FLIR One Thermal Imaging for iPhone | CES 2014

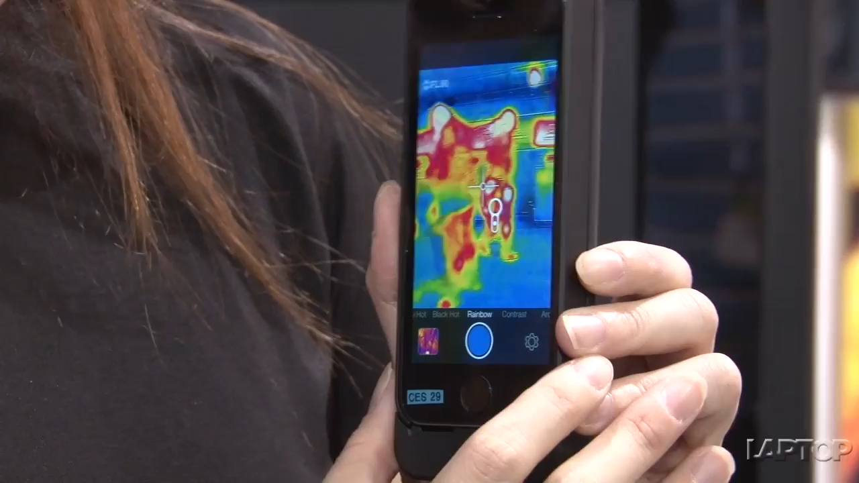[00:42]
Now if you see in front here this is a very cool interface that shows you just which parts of what you're seeing
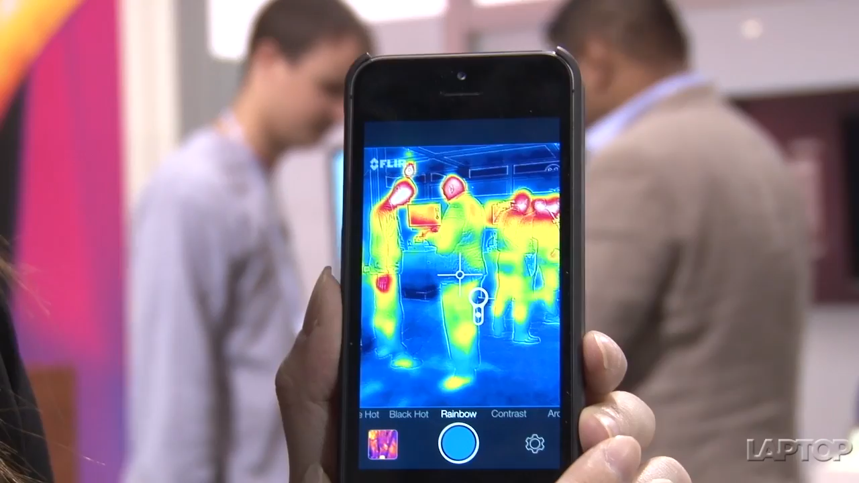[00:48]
are hot or not and there's a lot of interesting use cases for this.
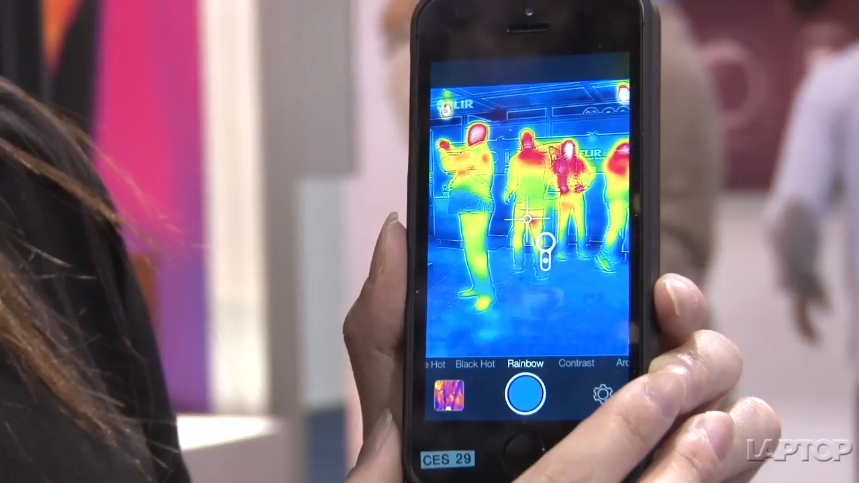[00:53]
You can use it to tell if your body is running a high temperature. In fact this technology is being used at airports around the world
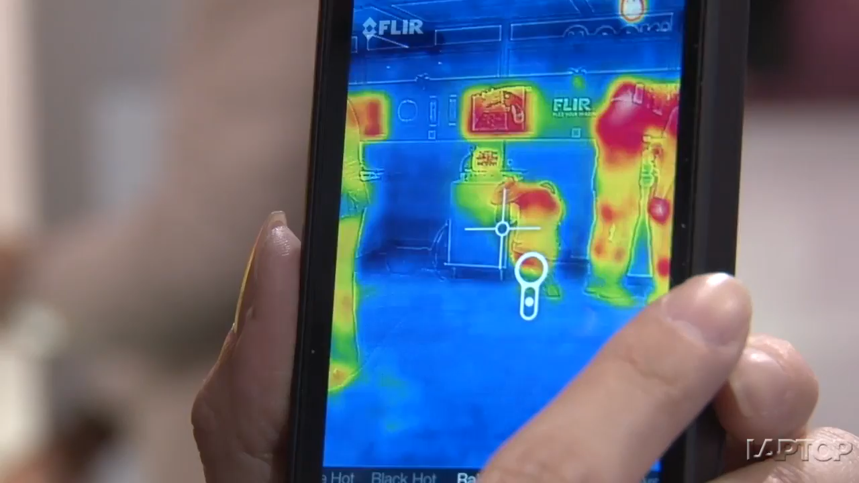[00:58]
to see if certain people are really running high temperatures and should be taken away to be quarantined.
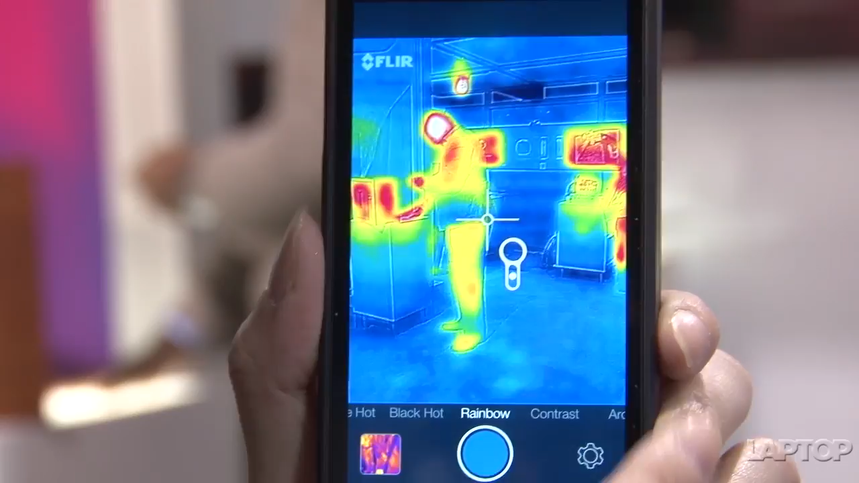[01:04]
Another really interesting feature we think is ghost hunters.
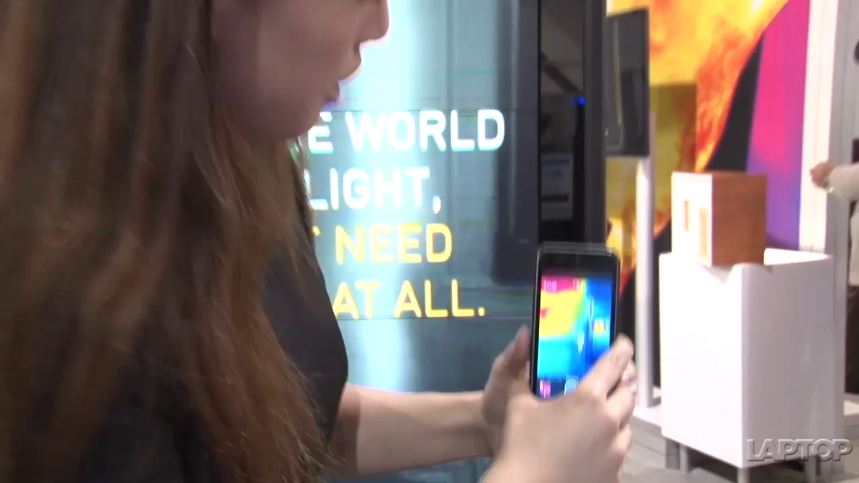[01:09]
We're going to really like this is because look at that somewhat cool surface over there and you can see my my hand is all kinds of hot right now.
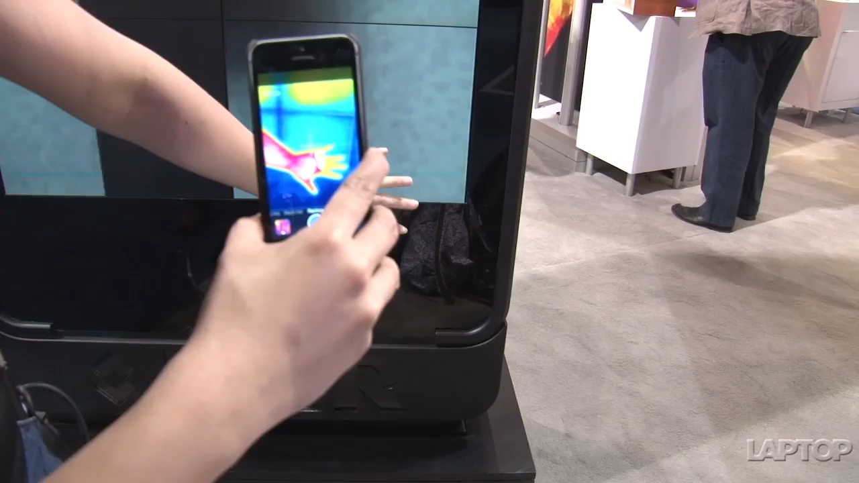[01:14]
What you can do is it'll detect changes in temperature or places that have changed temperatures.
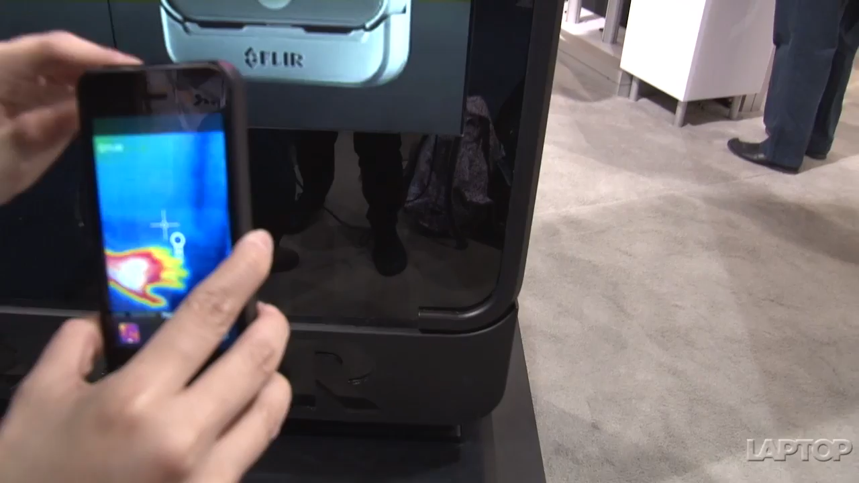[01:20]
So you can see my handprint. So if you know if a ghost walks by and leaves a hand message for you you can detect that as well with the FLIR.
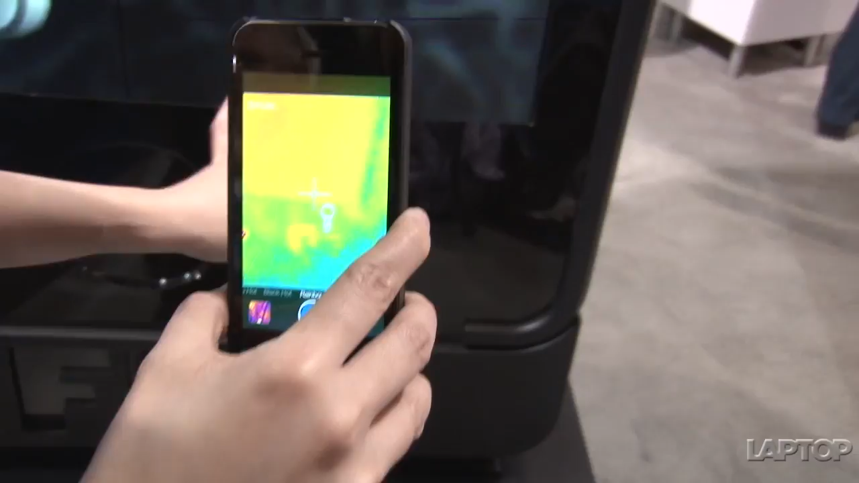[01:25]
Other interesting uses include night vision.
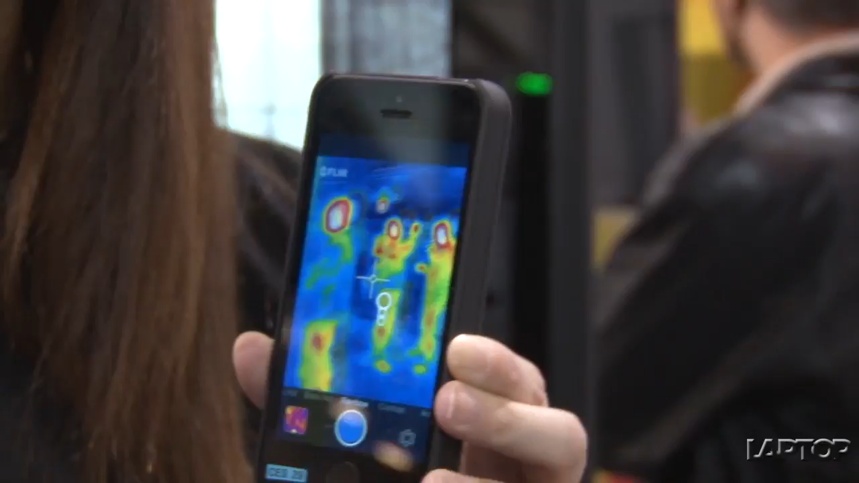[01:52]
He's going to point the camera at this
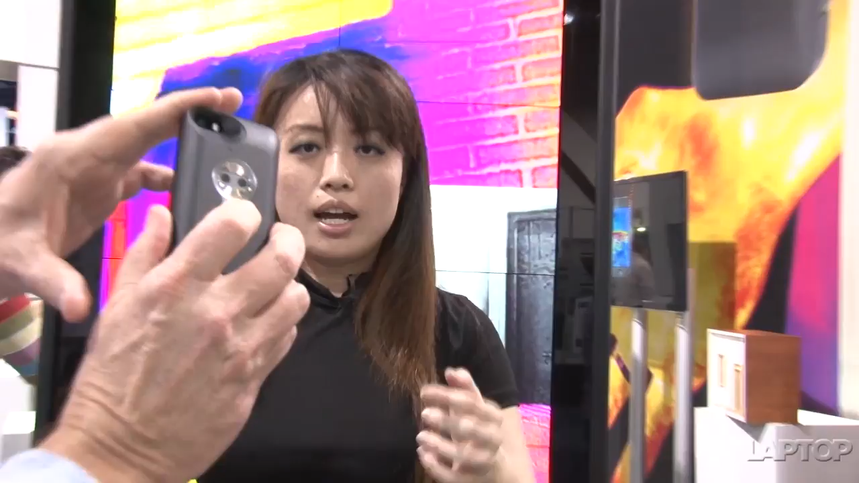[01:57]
part of the camera and he pulled it down to calibrate the thermometer reading.
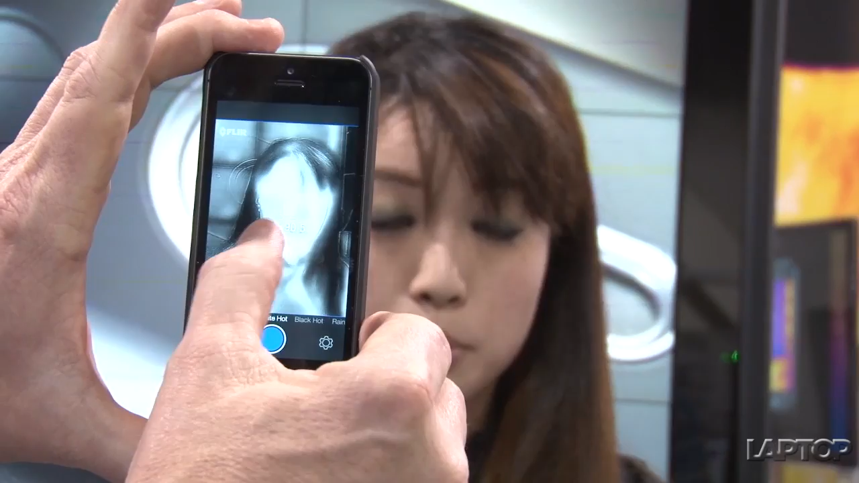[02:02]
He's going to aim it at my tear duct because that's the part of your body
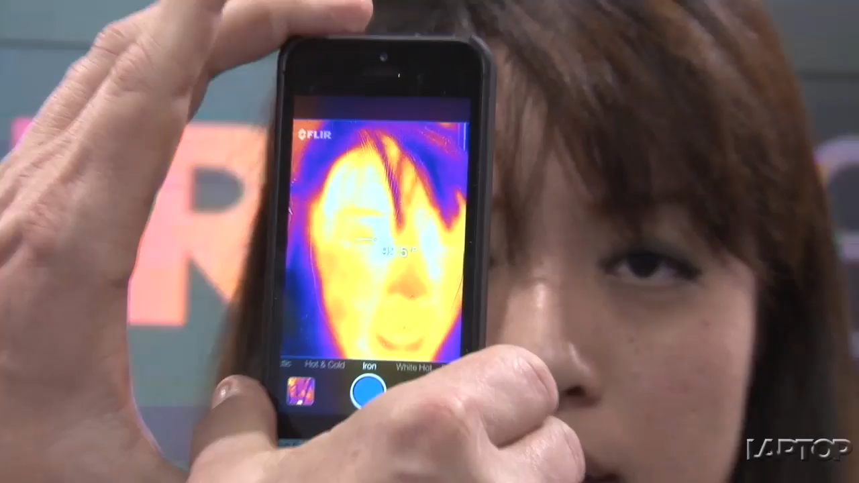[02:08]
that will have the most accurate body temperature reading and then you can see on the screen right now it should be showing you my body temperature.
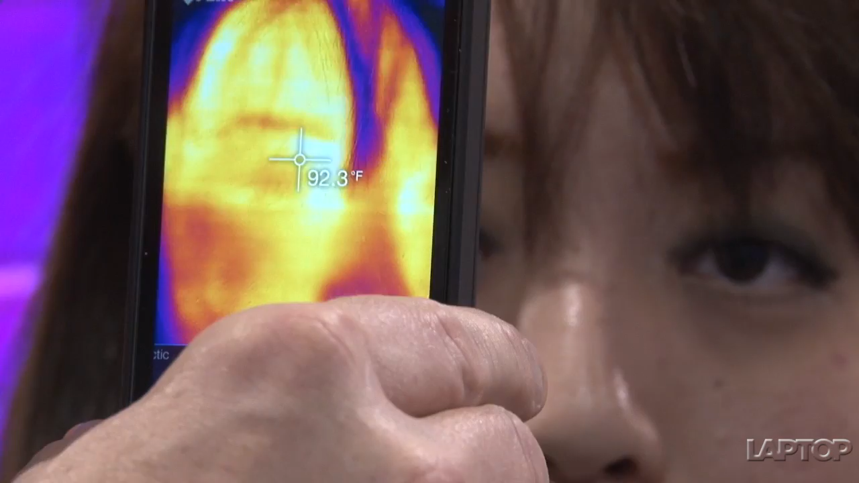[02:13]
On screen: spot 92.3°F
I don't know what it is. I might be running a fever from CES. It's CES fever. What's my body temperature Jeff? Yeah this isn't exactly your body
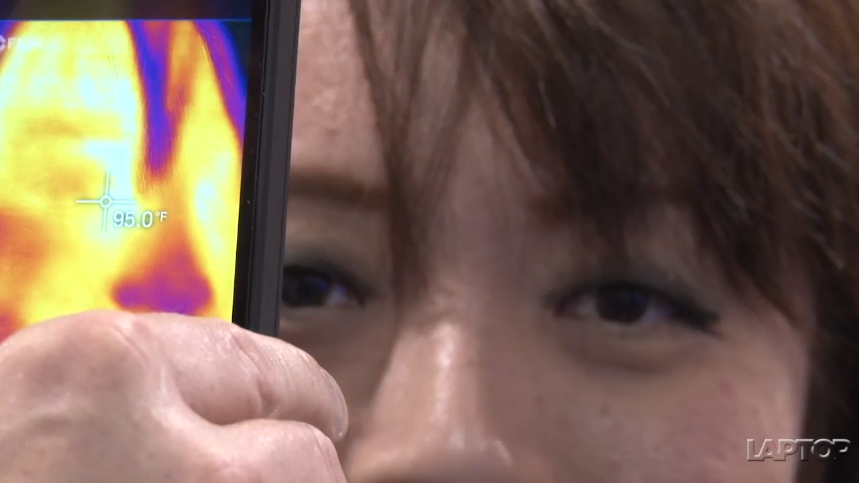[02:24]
On screen: spot 95.0°F
temperature it's the best indication we have of what your body temperature would be and this is showing about 97 degrees.
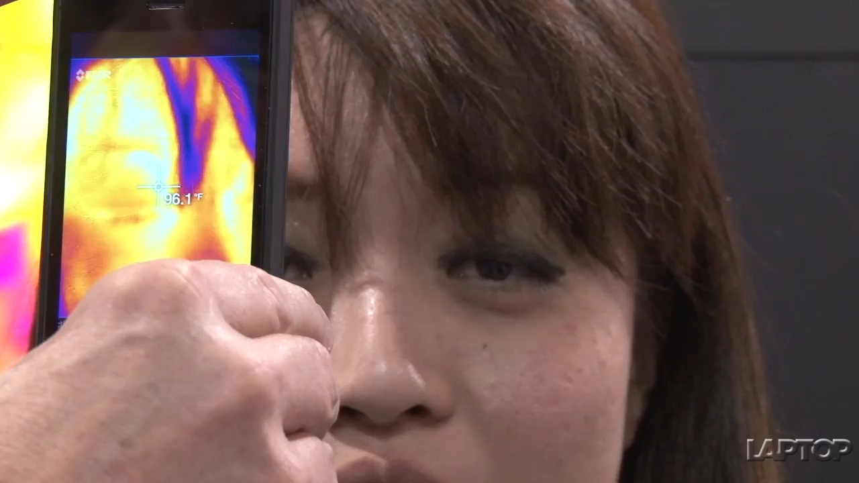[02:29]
On screen: spot 96.1°F
I'm a healthy 97-ish degrees. You know for better information on what your ideal body
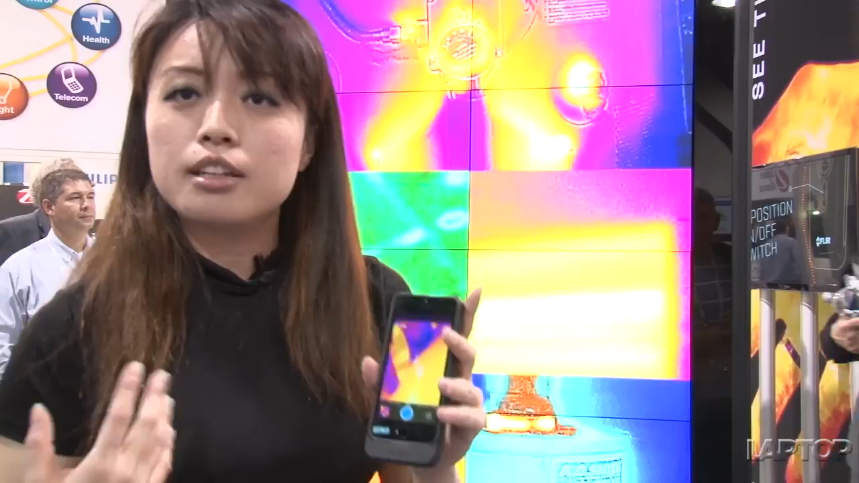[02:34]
temperature should be like you should look into that yourself but remember as Jeff said it's not the most accurate because it's not inside your body it's your tear duct so there's better ways of checking that out but if you're in a hurry and you want to figure out if your son or your pet might be sick this is a really good tool.